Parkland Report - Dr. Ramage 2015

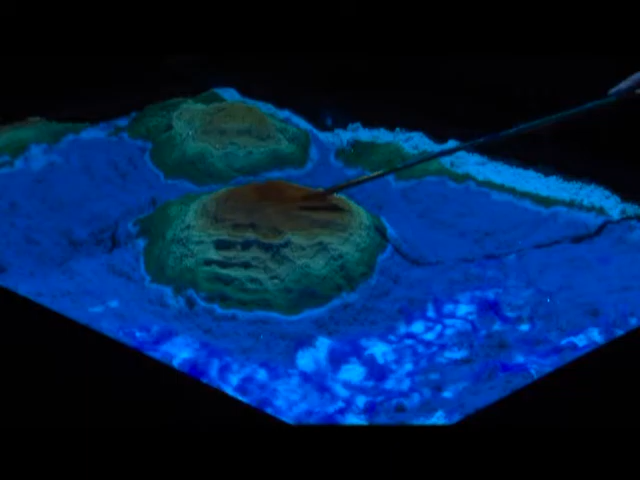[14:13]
It's lines of equal elevation that are on the map that if you follow that line all the way around, you know that that area has the same elevation along that line. Sometimes it's difficult for the students to understand what that means when you're looking at that 2D map. But if we were to project those same lines onto this 3D visualization equipment, you can see that we have a hill in the middle, we have another hill over here,
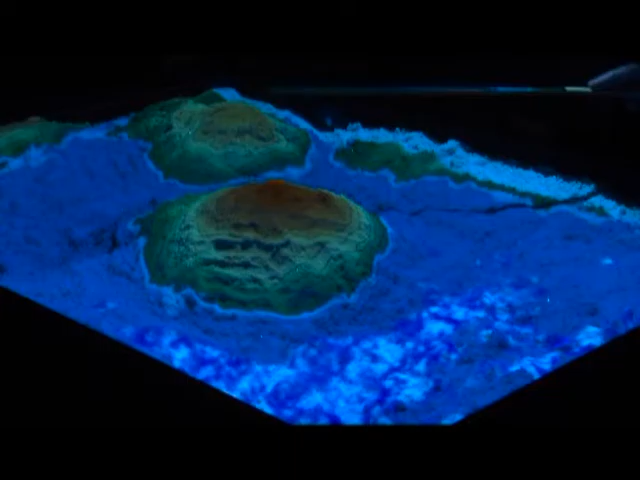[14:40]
we have lower elevations, all of which have those contour lines.